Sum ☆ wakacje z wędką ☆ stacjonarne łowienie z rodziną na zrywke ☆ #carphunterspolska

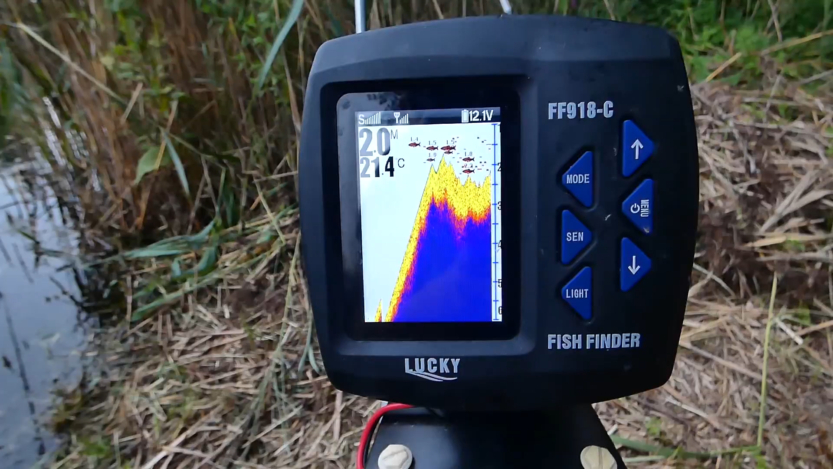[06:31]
On screen: depth 2.0 m, water 21.4°C
O, teraz czekaj, ja wskoczę na 2 metry. O, teraz. 2.